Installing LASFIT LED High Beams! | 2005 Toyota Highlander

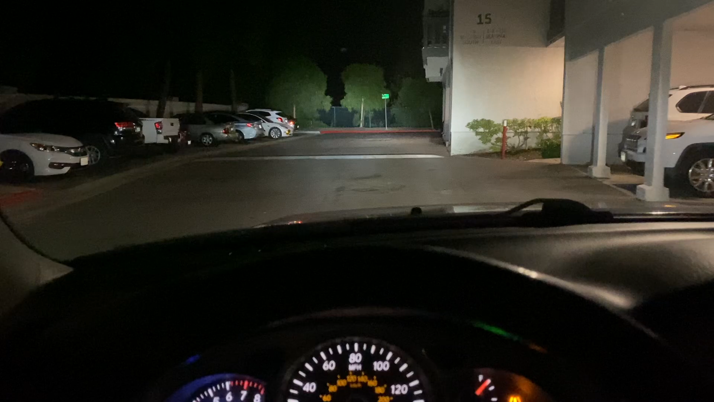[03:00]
all right so i'm just taking a quick little detour here and this is like really dark um if i turn off the lights
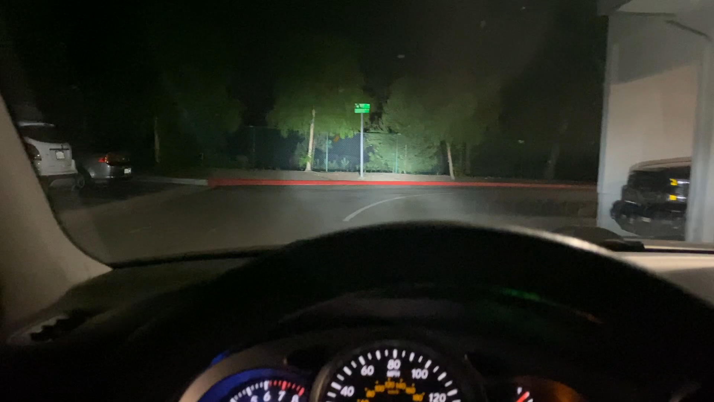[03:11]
yeah it's pretty dark um so this is just purely on
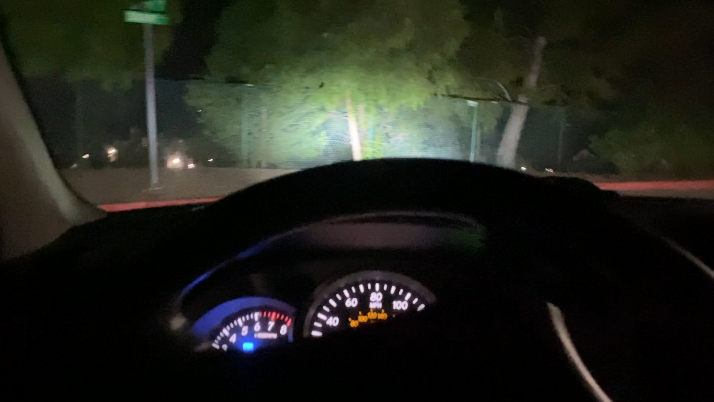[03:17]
the high beams and as you can see
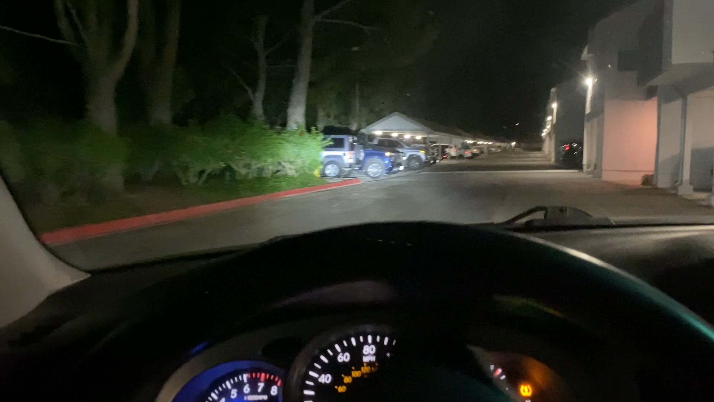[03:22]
it's illuminating pretty damn well the distance
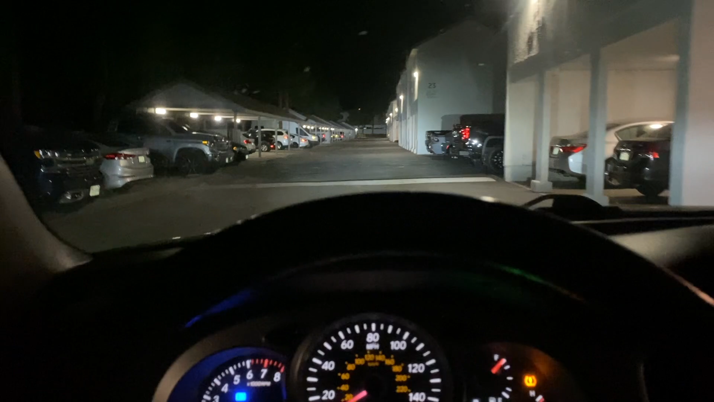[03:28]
um obviously in like close quarters uh the
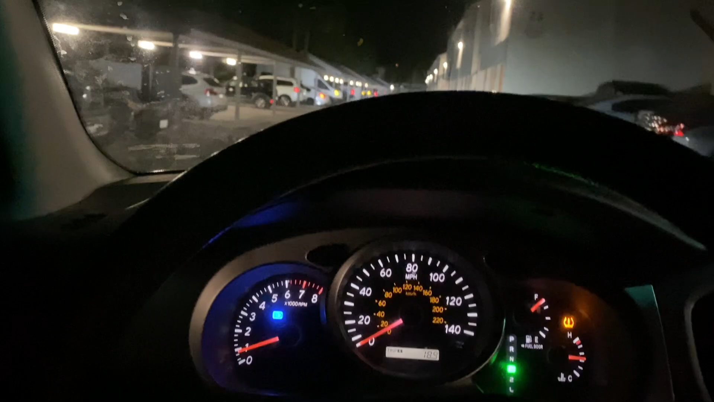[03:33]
the brand new freaking awesome bulbs that i have are gonna be
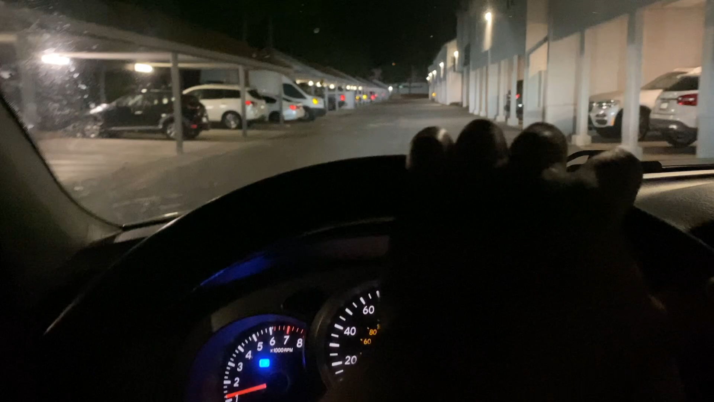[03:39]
pretty bright but the beam
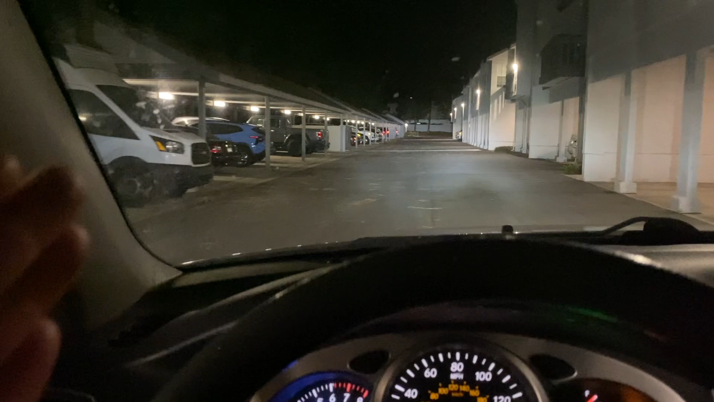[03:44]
the whole distance that they shine you can literally see that green